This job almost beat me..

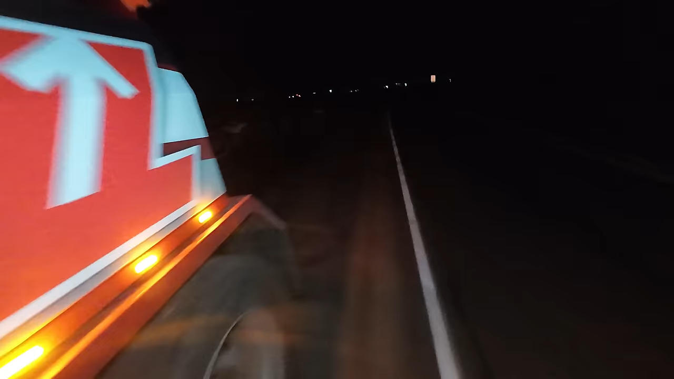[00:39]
All right here is the truck.
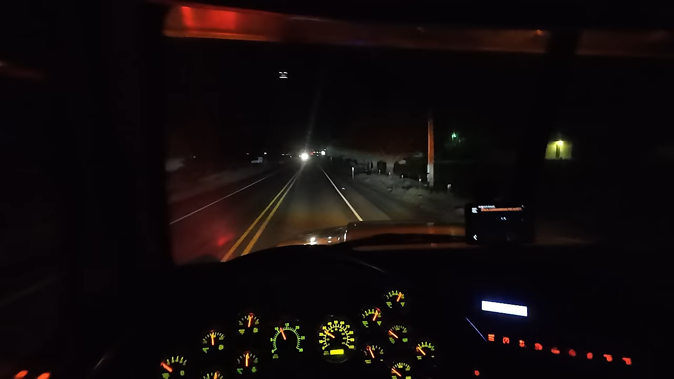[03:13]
Okay, change of plans. I went down to the store down the road to turn around because I think I can squeeze by this thing from this angle. That's a bump. There is not much room.
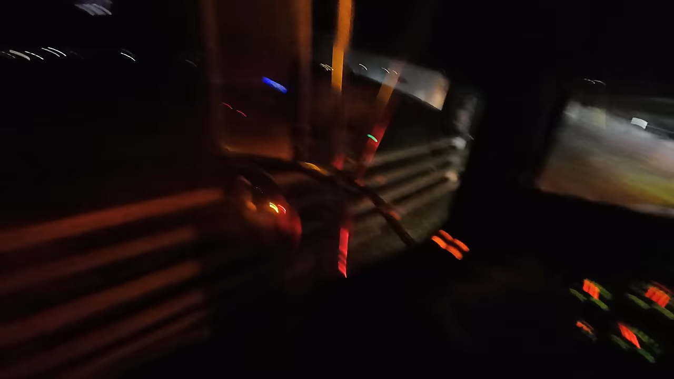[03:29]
There's a culvert right off my side right here.
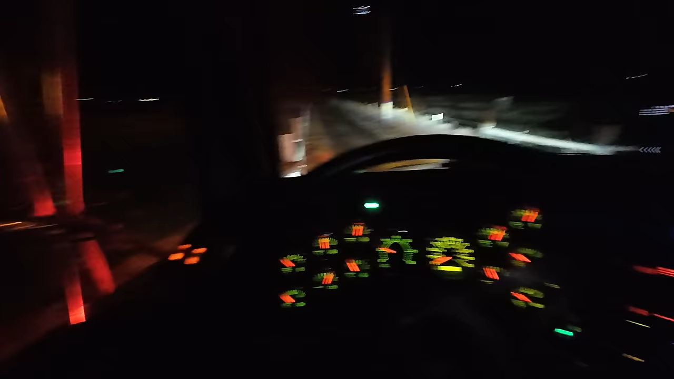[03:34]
Don't think I'm out of the road. Not take out their fence. Not take out his truck. Get all these extra lights on. Oh, now I can see. Woo! All right.
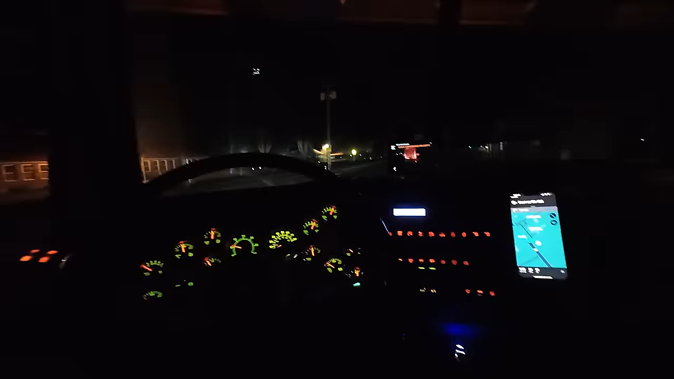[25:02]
Just our normal drive down the road lights. Looks like about a half hour drive to where we're going. We've got everything set. Again, you guys can't see anything because you're down on my chest. But we are good to hit the road. And I will see you when we get there. Thank you. Thank you.